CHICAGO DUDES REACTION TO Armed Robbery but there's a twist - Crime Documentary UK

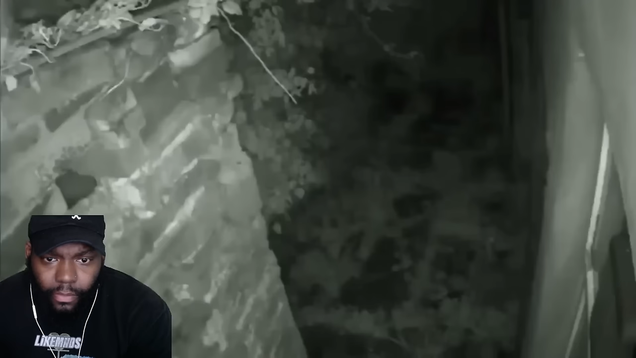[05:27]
That camera was targeted by an individual or individuals with spray paint, which basically made the camera inoperable.